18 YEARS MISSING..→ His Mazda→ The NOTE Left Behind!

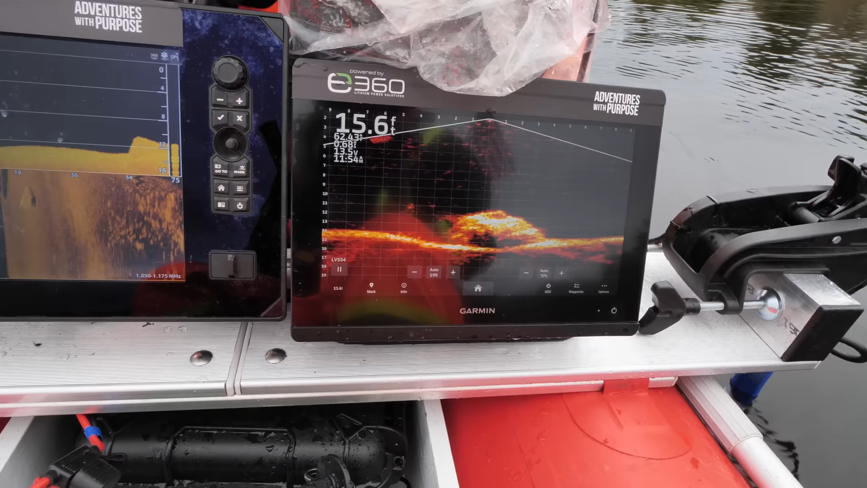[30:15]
On screen: depth 15.6 ft
Okay, that's a car, dude. Oh, wait.
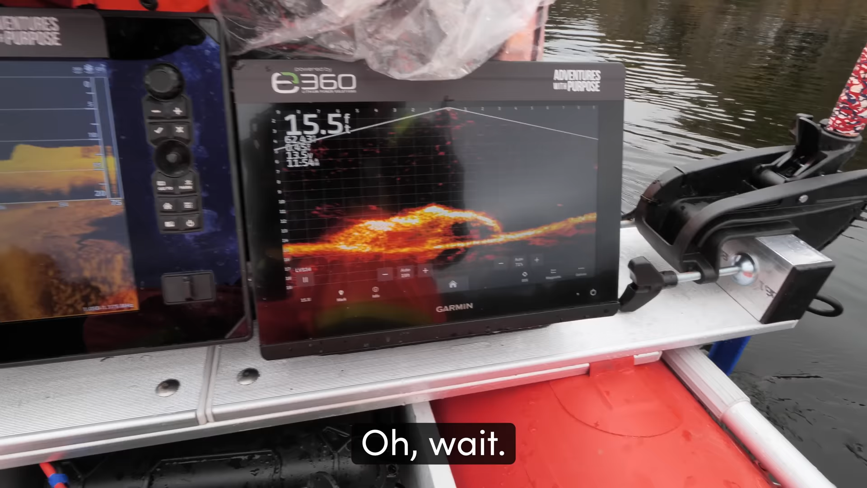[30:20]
On screen: depth 15.5 ft
That's what I'm saying. Doesn't it not? That looks like a truck when you jump like that.
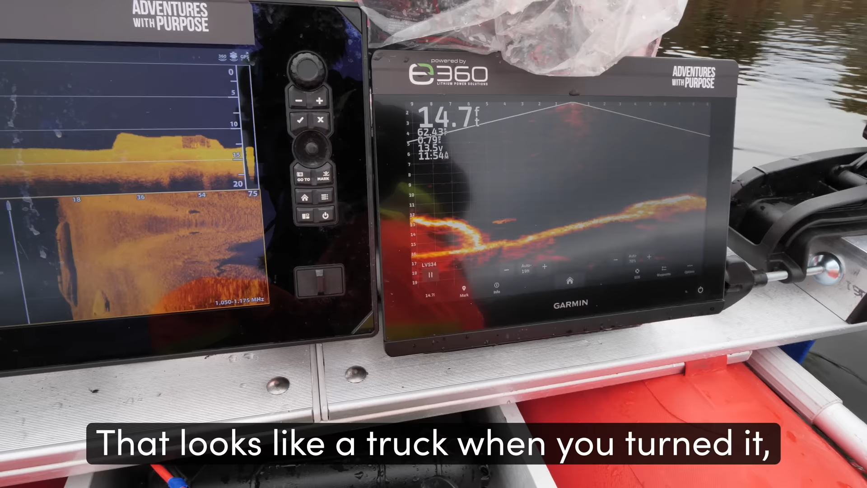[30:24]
On screen: depth 14.7 ft
I know. So get your magnet out.
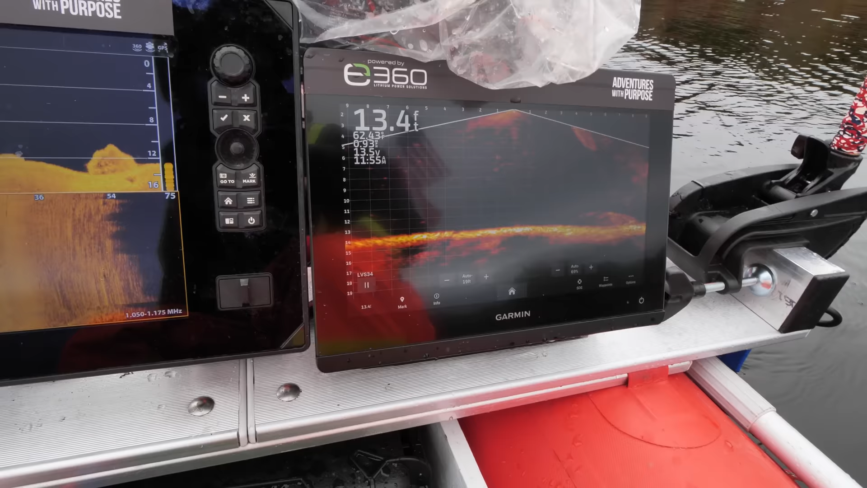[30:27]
On screen: depth 13.4 ft
Yeah, no, look, it looks like a truck right there. On this down imaging there?
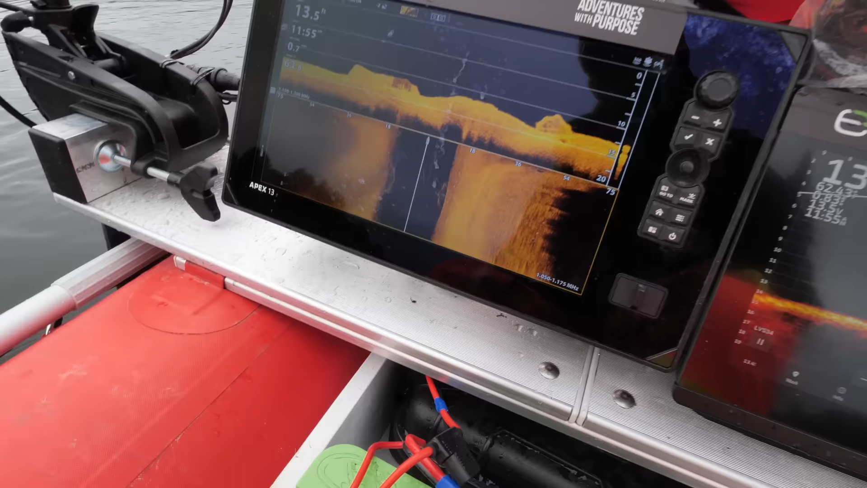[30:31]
Oh, yeah. Yeah. I see that.
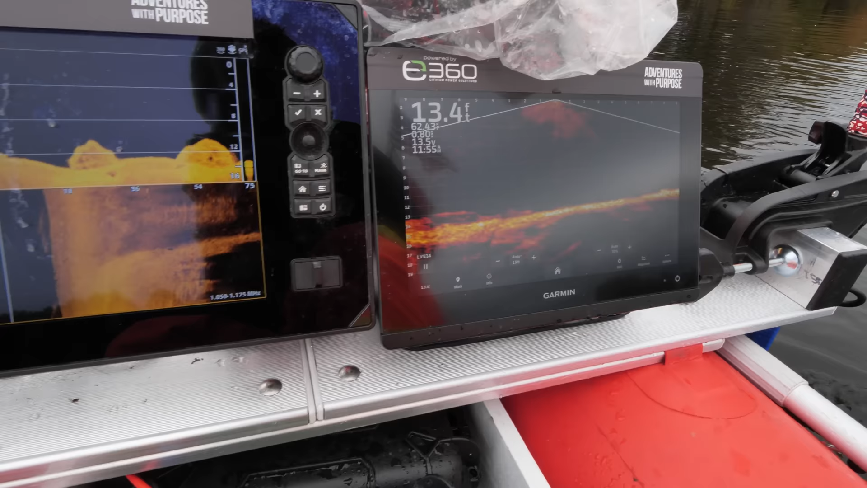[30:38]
On screen: depth 13.4 ft
Those curves, though, they're very rounded.
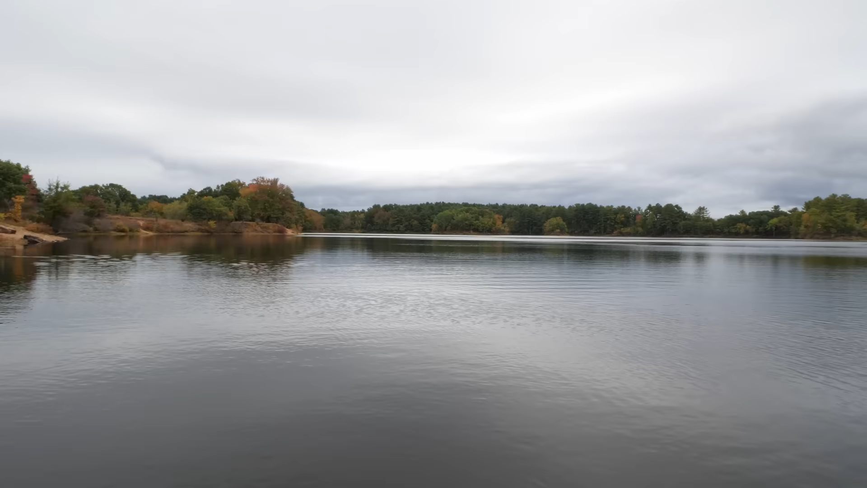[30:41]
All right, so I'm coming up to it. It's still on my left a little bit.
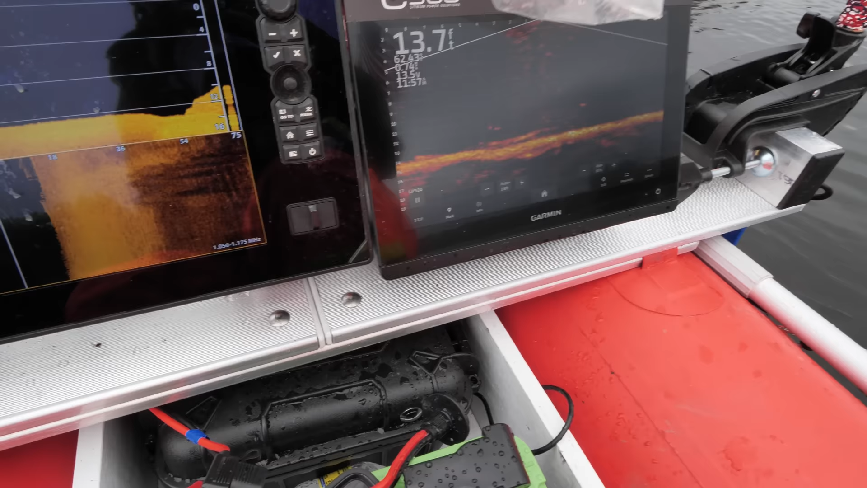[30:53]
I still gotta take you left.
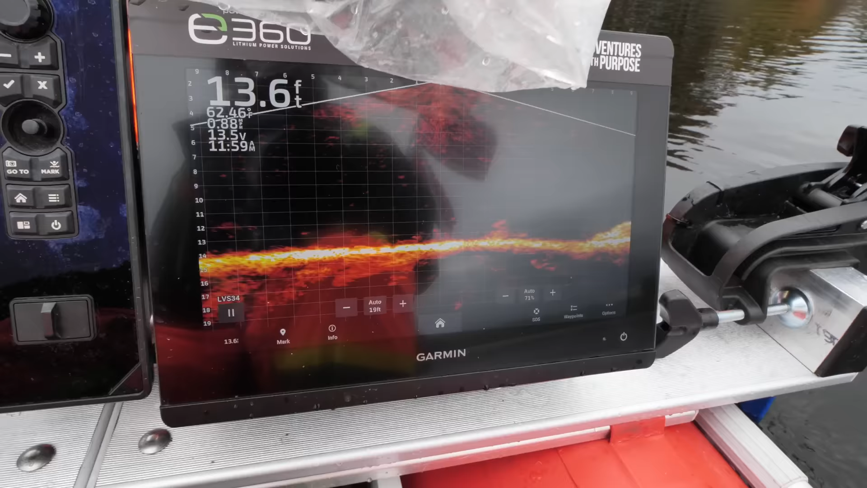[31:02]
On screen: depth 13.6 ft
All right, see it coming up? Right there. See, that looks like a car to me, or a truck, or something.
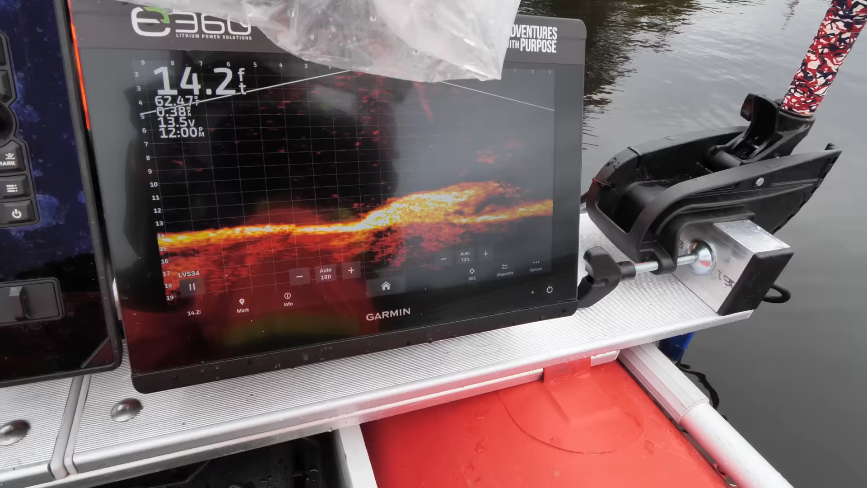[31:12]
On screen: depth 14.2 ft, water 62.4°F
That's a rod. If that was a car, if that was a truck, it'd be an instant lock. 100% certain.
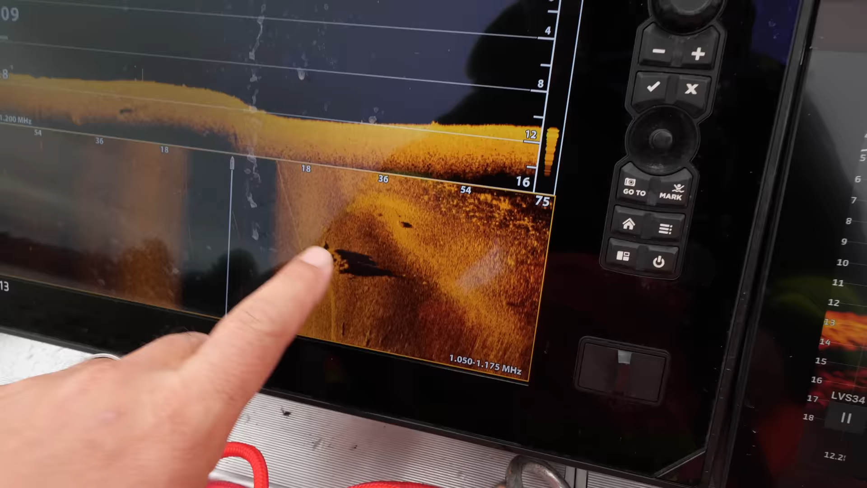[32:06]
What I'm looking at is, when you're looking at, it should be, yeah, fill the space of 18 feet for his pickup truck.
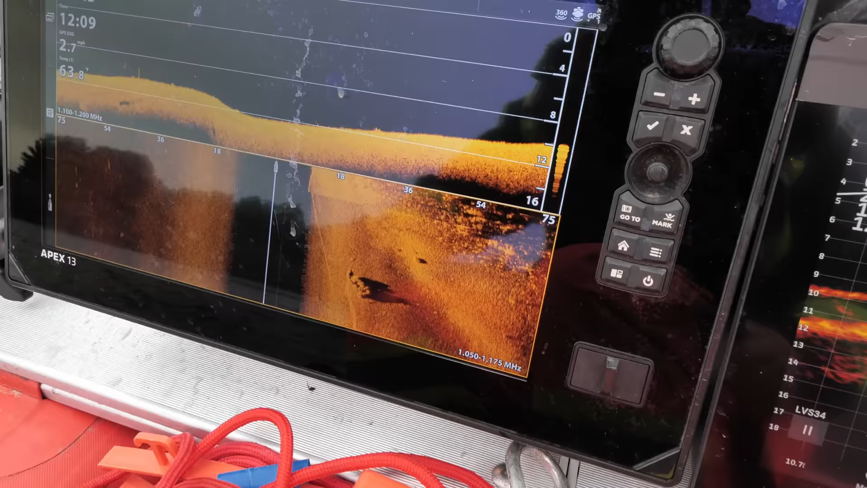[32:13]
Right. At least 15 to 18.